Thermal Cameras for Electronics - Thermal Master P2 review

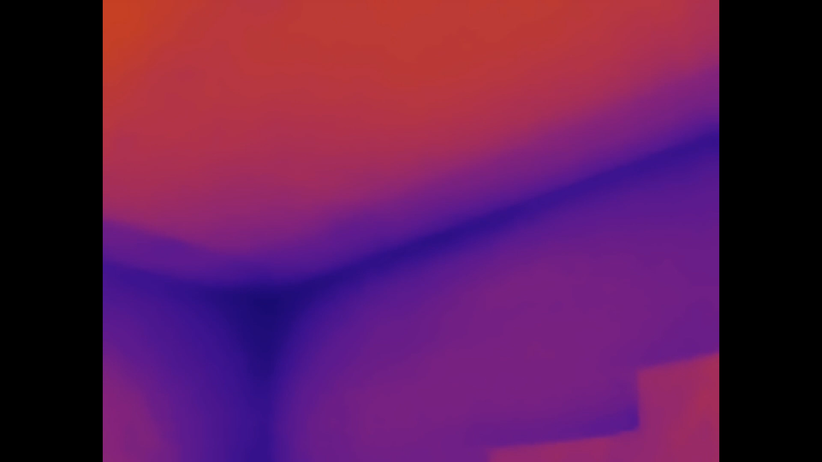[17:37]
So again another area where we can use this infrared camera and as I say it's it's quite an eye-opener to actually
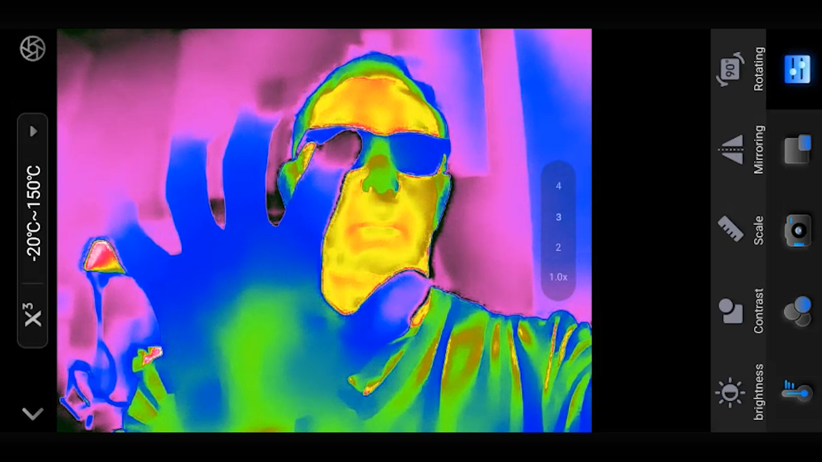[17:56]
and this did actually come in very handy recently where my wife did actually dislocate her shoulder and as you can see here
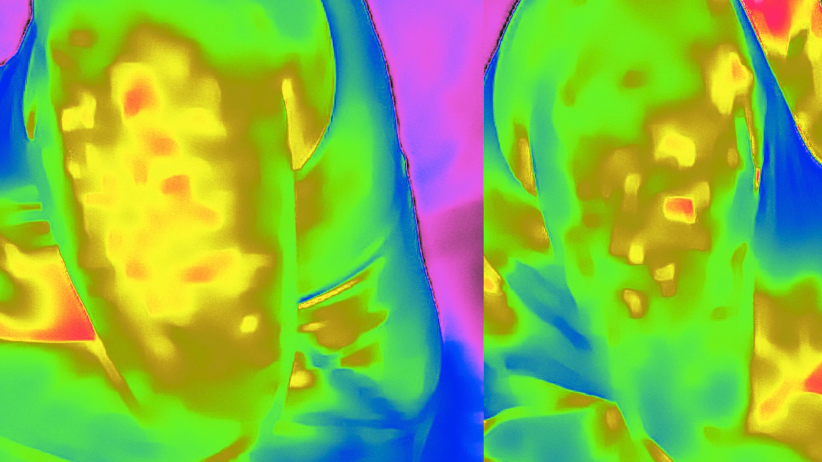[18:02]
the dislocated arm is much hotter than the non-dislocated arm and again that's simply just sort of all the swelling and healing going on there.